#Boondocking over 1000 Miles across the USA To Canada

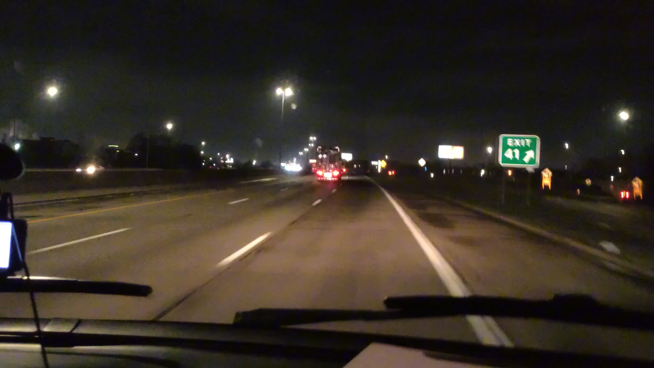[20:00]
It's dark, so you can't see too much. We should be at the border in about 9 minutes, crossing back into Canada.